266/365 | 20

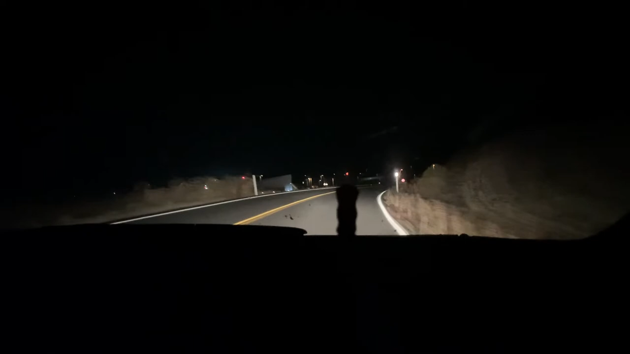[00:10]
I feel like you need flash for this. No, you can see it. I can see it there. Give him a 360 rotation. He's riding on the car. Give him a 360 rotation with you. Is it the front? Yeah. Then we have the side. The people have got to know. The other side and the back. Man, that's so comprehensive.